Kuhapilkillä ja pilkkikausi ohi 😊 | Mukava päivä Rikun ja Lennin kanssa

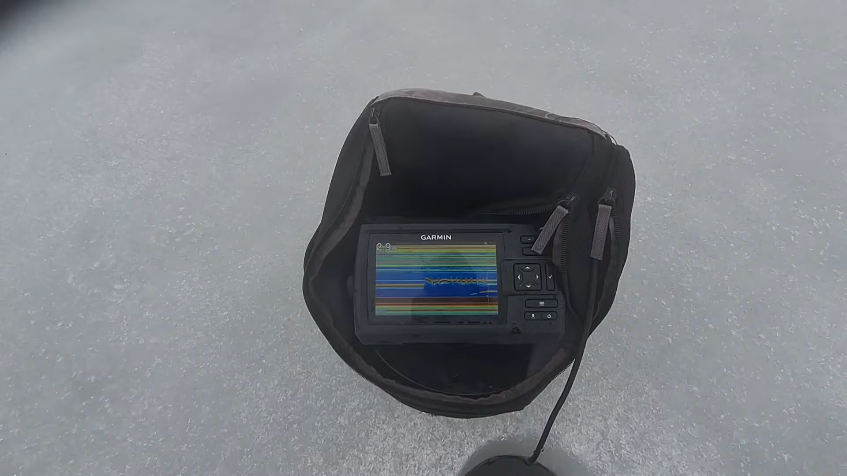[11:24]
Onks minkä kokonen Vaikee sanoa vielä Mut kyl tää ihan Ihan okolta näyttää Nyt se lähti jonnekin